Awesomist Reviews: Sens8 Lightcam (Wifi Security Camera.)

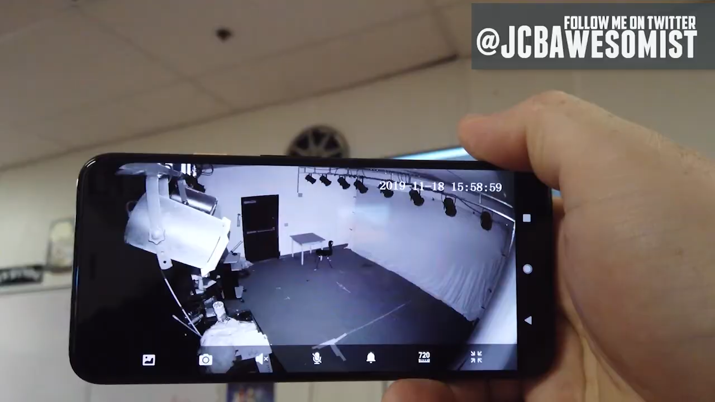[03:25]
And the infrared cameras surprisingly do a great job capturing a lot of detail in the dark.
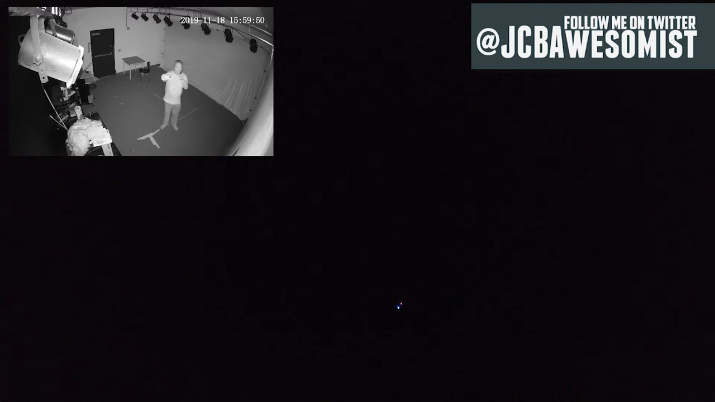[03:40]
But if you bring my phone into view, you can see we're standing right there.
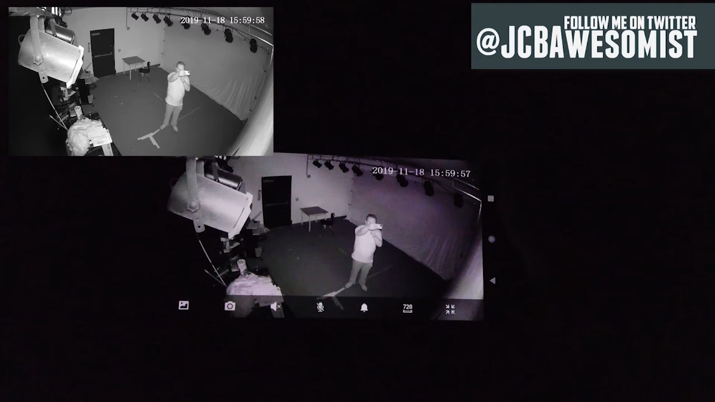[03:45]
It's actually pretty crazy how well this night mode works.